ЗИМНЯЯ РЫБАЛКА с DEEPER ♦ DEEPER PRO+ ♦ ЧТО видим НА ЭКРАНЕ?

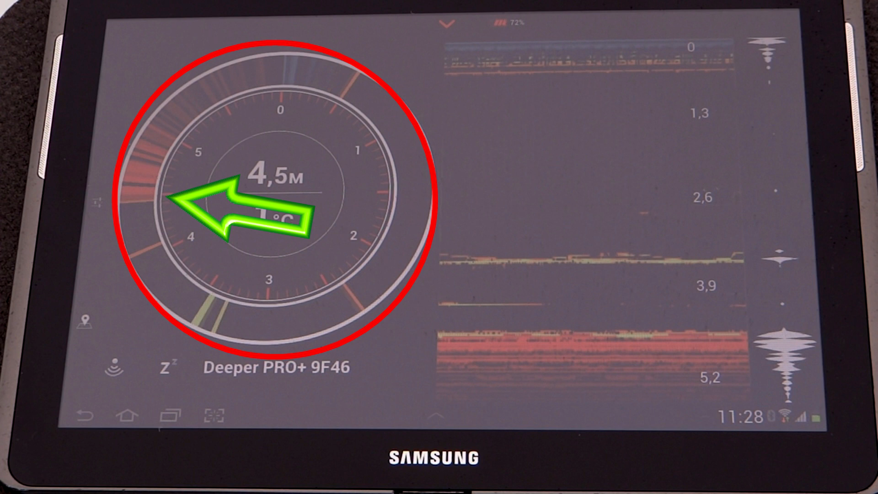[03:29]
Ну и в самом конце отображается дно. Перейдем к следующему информативному окну. Точно так же мы видим лед. Прямо подо льдом, возможно, находится стайка верхоплавки, а возможно и просто пузырьки воздуха. Далее мы видим отчетливое падение мормышки. Таким образом отображается присутствие рыбы. И в нижней части дно.
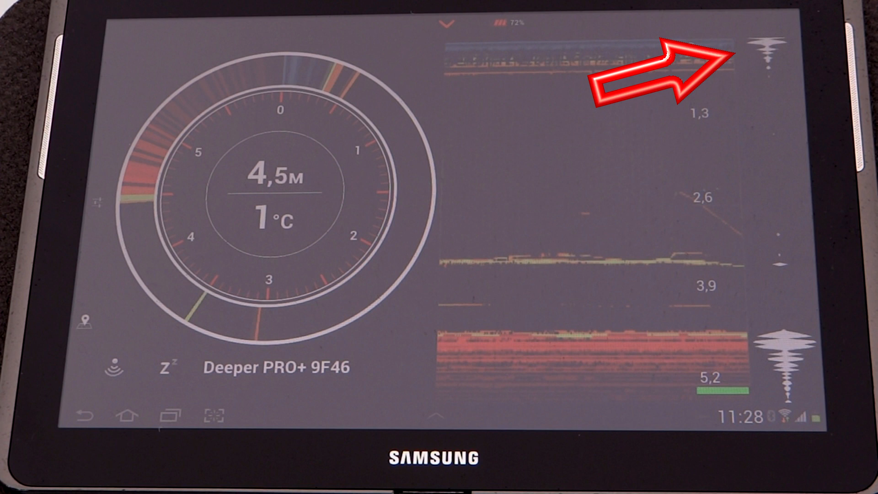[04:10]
On screen: water 1°C
По правой стороне отображается глубина. Третье информационное окно также отображает лед, мормышку, рыбу и дно.
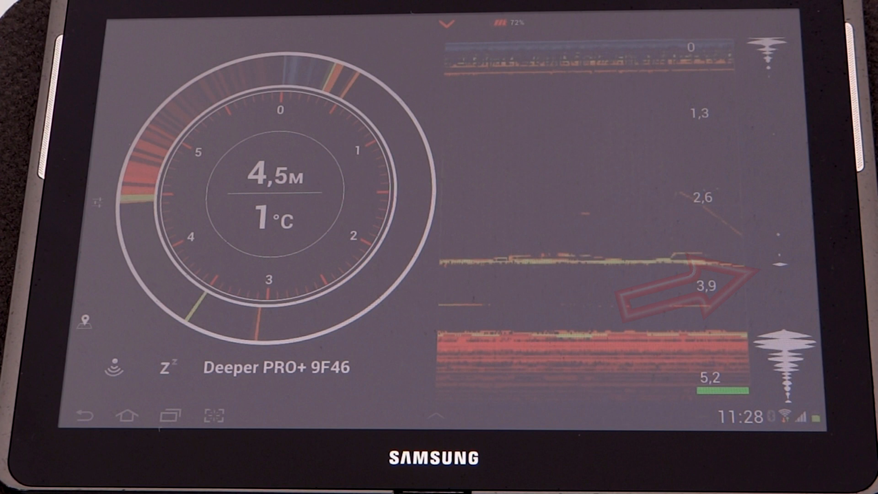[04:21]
On screen: depth 4.5 m, water 1°C
Давайте посмотрим, как выглядит поклевка. Здесь мы видим соединение двух полос. Здесь тоже самое.
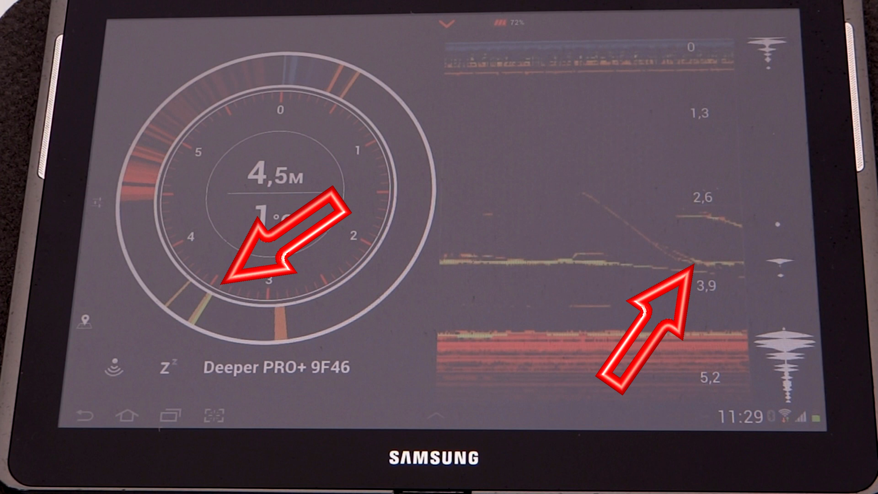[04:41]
Ну а здесь маленькая белая точка в разы увеличила свои объемы.